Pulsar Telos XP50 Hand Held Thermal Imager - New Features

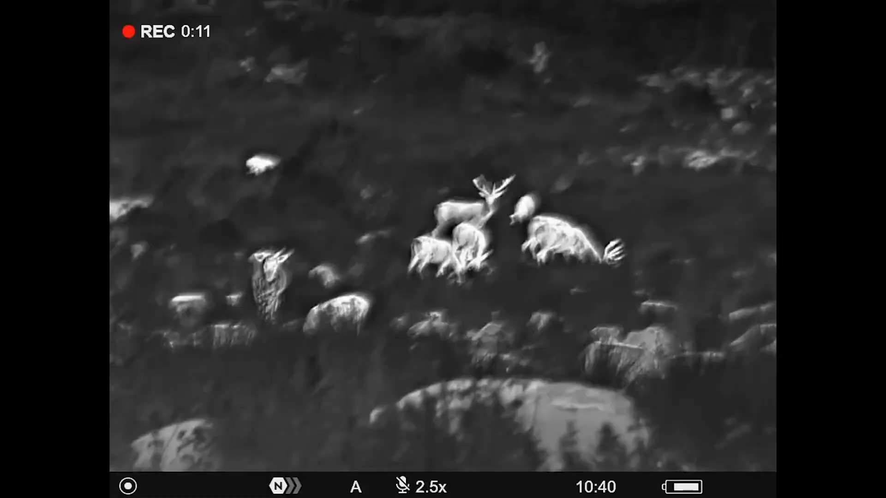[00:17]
can hear that clicking as you zoom in there from from times 2.5 up to times 10 what